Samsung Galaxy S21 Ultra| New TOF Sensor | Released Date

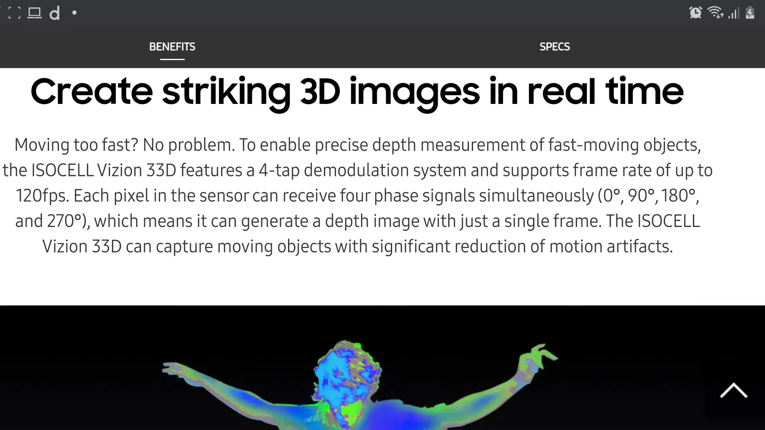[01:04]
in civil words this is going to mirror the 3d objects in the real world using that time of light sensor and